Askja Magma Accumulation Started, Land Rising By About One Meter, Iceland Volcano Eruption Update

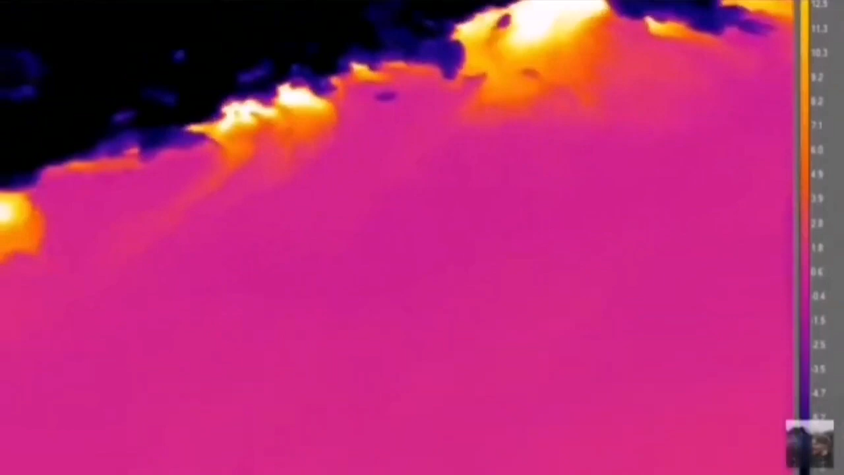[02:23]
This volcano has a lot of displacement rising due to the emplacement of magma and when we use the thermal imaging equipment we see that the heat source is coming from around the lake where the fault line is.
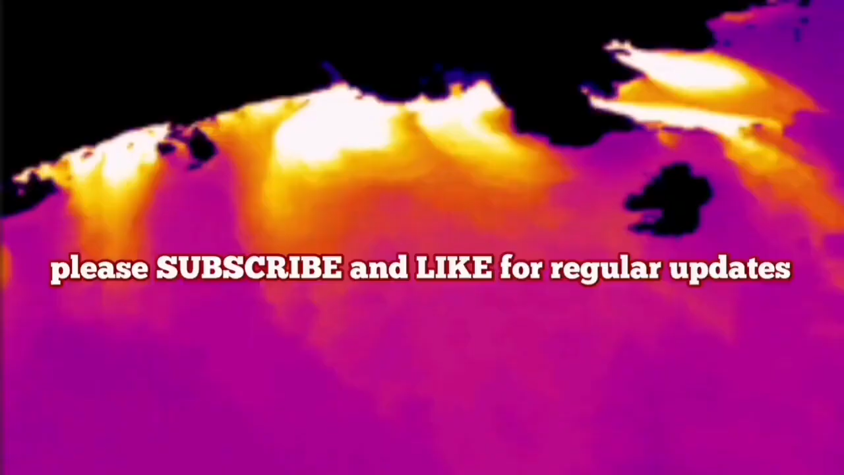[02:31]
These are the white and the yellows showing the most heated areas. So when this volcano erupts, watch out, escape, it's not friendly. Magma is rising in Aschia.